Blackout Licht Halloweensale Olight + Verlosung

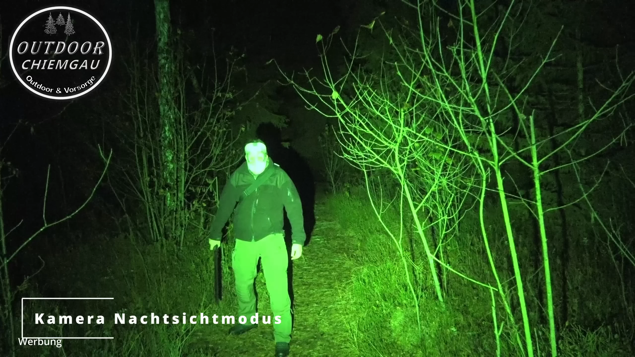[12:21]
Scheiße, was ist das denn? Hä, ich habe da jetzt gar nichts. Ich habe doch da gerade was gesehen. Aber scheinbar nur auf Nachtsicht.